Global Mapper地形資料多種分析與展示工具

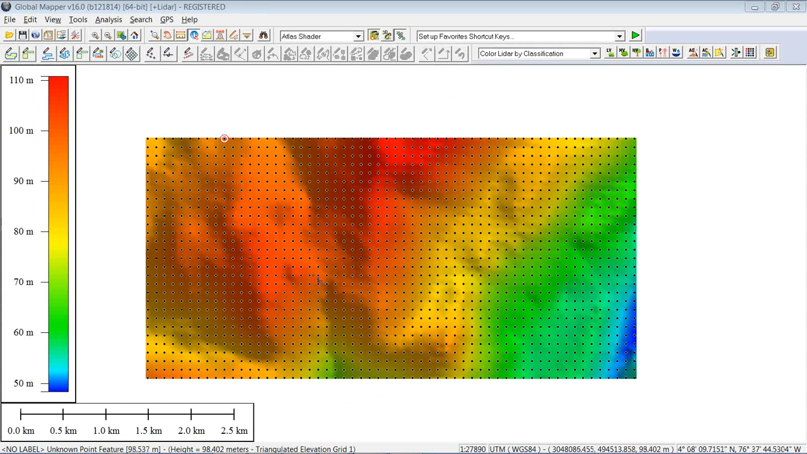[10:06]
And as you can see, I've created this terrain grid. I'm going to turn off our points layer.
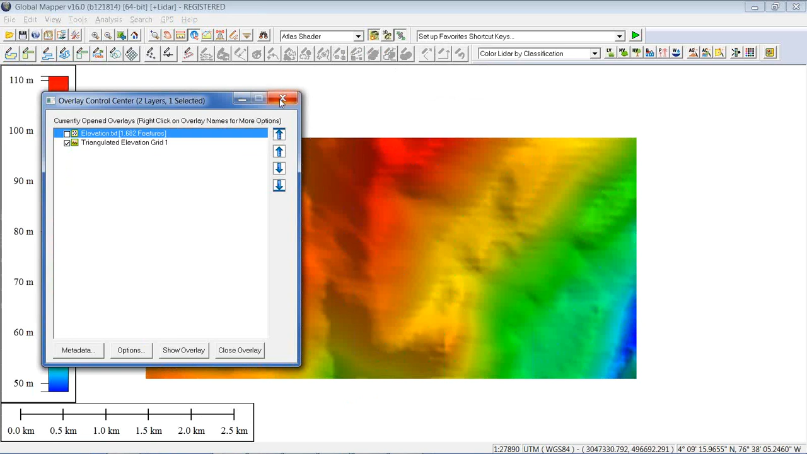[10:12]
And here is the grid. You can see the elevation legend shows up on the left-hand side. And we're currently in the Atlas shader, so the highest points are red and the lowest points are blue. And it should be stressed that we didn't have a chance to address the source file, but it was a very simple file. It was simply a tabular data set. In this case, it was a simple, commonly limited data set with an X value, Y value, and then the final column was a Z or a Z value.
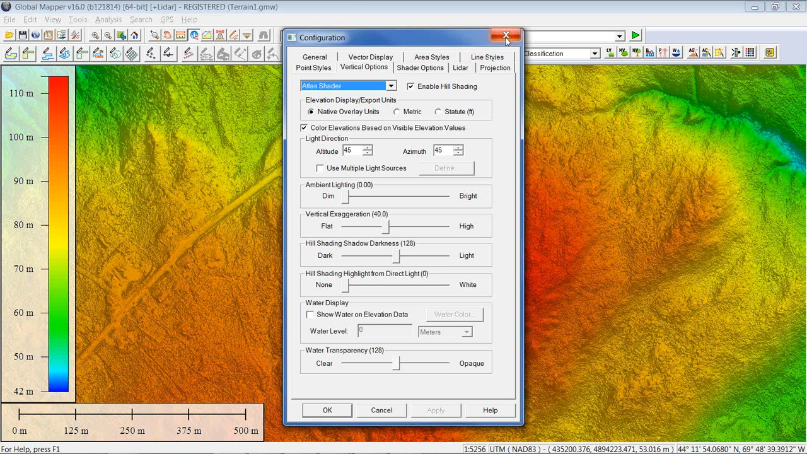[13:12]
that will allow me to adjust those ranges based on what's on my screen. Some of you may not have seen this. It's a fairly new addition to the configuration dialog box. But if I zoomed into a particular area, and I still wanted to display this color range for that localized area, just make sure that checkbox is checked and you will get that effect applied. Now, the Atlas shader is by no means the only visualization options. This is kind of an interesting application because we're dealing with raster data here. What Josie generated, what I have on the screen, is a raster layer. But it's a raster layer with a difference. In other words, it's not a raster layer where the visualization is dictated by the inherent RGB value in each pixel,
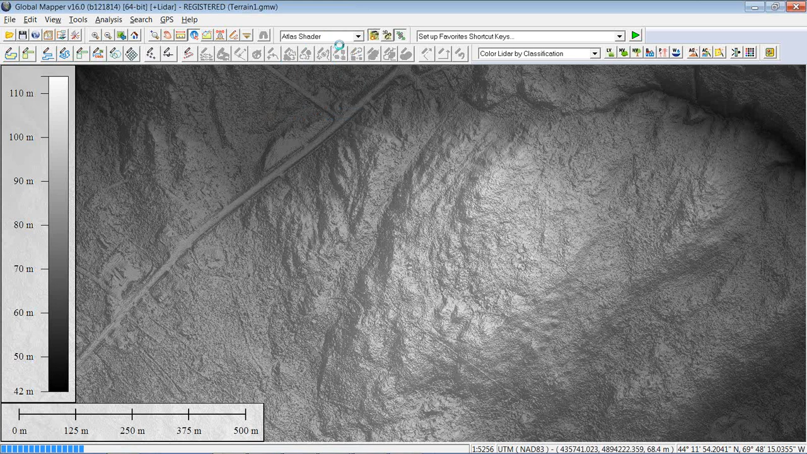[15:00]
So multiple shader options. It wouldn't be a 3D or a terrain webinar if we did not early in our webinar introduce the 3D window. The little button in the toolbar I clicked adjacent to my shader dropdown brings up the 3D window. Some of the recent changes, you'll notice the color in the distance. We have, I think, a more appropriate visual context for any terrain there. We actually put something realistic in the background. Today is a tropical sunny day, certainly not here in Maine in January, but I'm sure summer it is. We can change that.
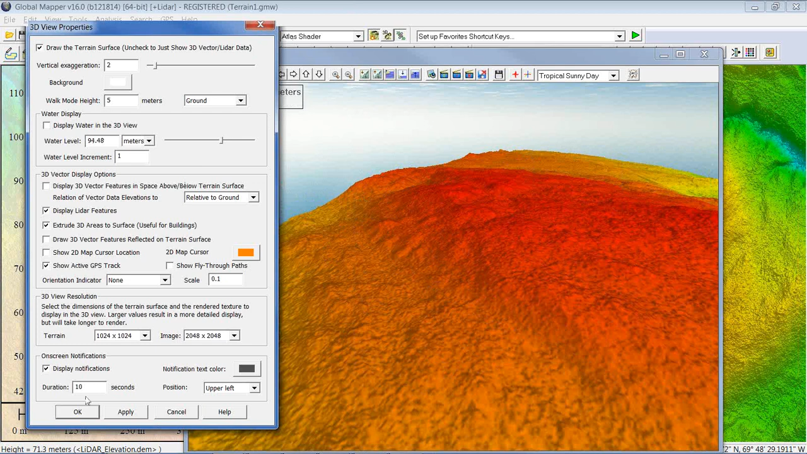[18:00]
And you can see the water level is a semi-transparent color. So, just another visualization option. I'll turn off my water for the time being. And let's go ahead and click OK. I want to go back into the standard dialog box. I think I have another layer loaded. I do. I have an imagery layer. So, I'm going to turn on the imagery layer. Now, these are two raster layers that we have displayed right now.
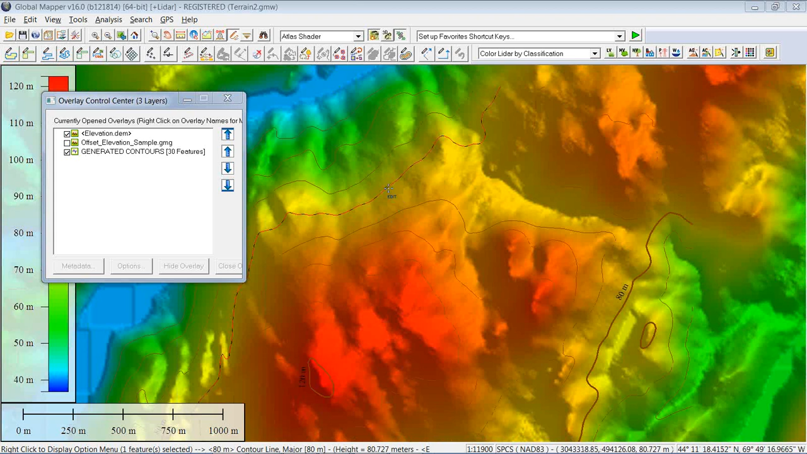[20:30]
And, these are individual line features that have the contour line styling applied to them already. I'll just turn off the terrain grid so you can see the contours.
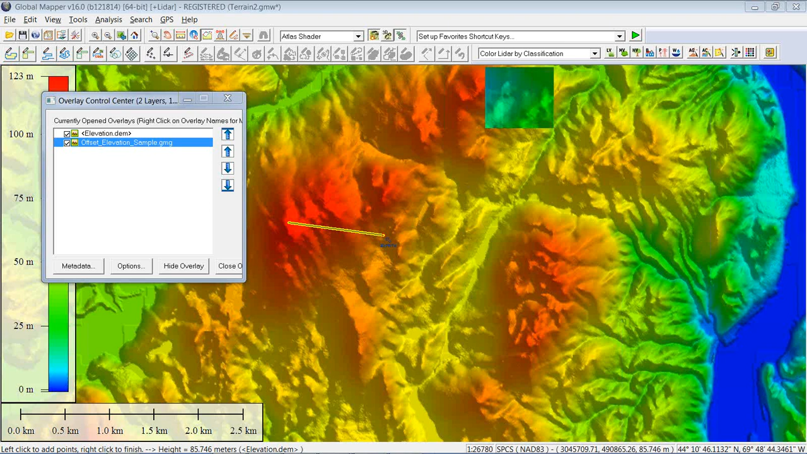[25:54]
which is probably more realistic in many cases, where the line actually exists. If that's the case, it's a right-click option. Go to the analysis menu when you right-click, and then it'll give you the ability to profile that pre-existing line. But again, in the interest of time here, I'm just going to draw this line fairly arbitrarily. Once again, simple left-click, right-click.
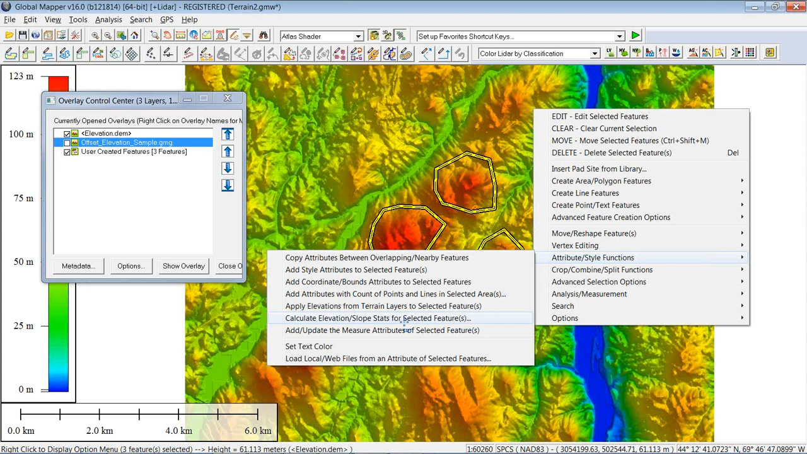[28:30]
Truthfully, this is going to give me way more information than I'm interested in right now. What I specifically want to generate from this is a point indicating where the high spot is within each area.
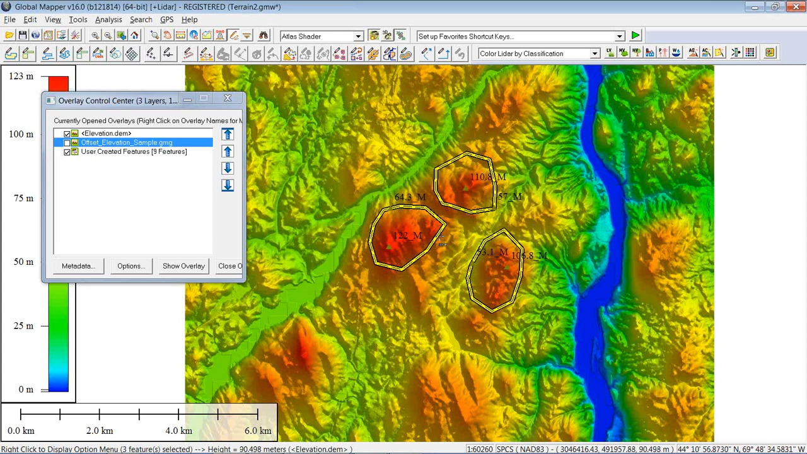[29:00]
And in my case, I'm not that interested in the minimum elevation. So I want to remove, simply by using my delete key, those minimum elevation points as well as the original areas. They've served their purpose. So I'm just going to remove them. And there's the last one right there. And what I'm left with, and I think it's probably easier to see if I turn off the elevation layer, are three points. Those three points very specifically represent the high point within each area.
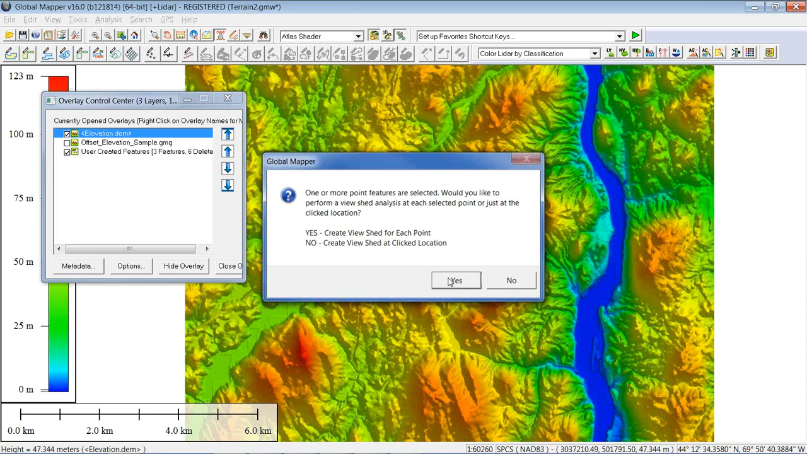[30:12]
Now, it's going to ask me, because I have six points, it's going to ask me if I want to create viewsheds for the points or for where I clicked. In this case, I want to generate those viewsheds from each point. Again, number of configuration options available to me. I'm not going to change any of these, again, in the interest of time. So I'm going to point out the radius, I've set at three kilometers. In other words, it's going to analyze from that point outwards, or from those points, I should say, outwards for a distance of three kilometers.
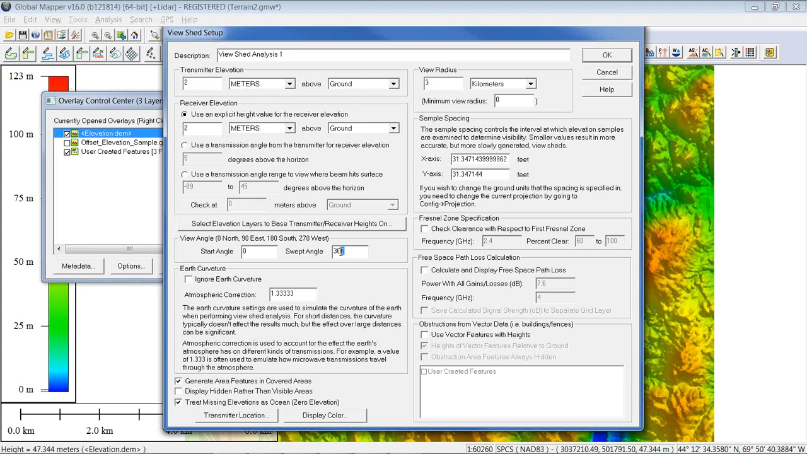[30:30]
I'm also going to analyze a full circle for each. In other words, 360 degrees is going to be analyzed. Everything else, we'll just leave as it is. We'll click OK. And you'll see three separate status bars, if you like. The first one generating the first viewshed model.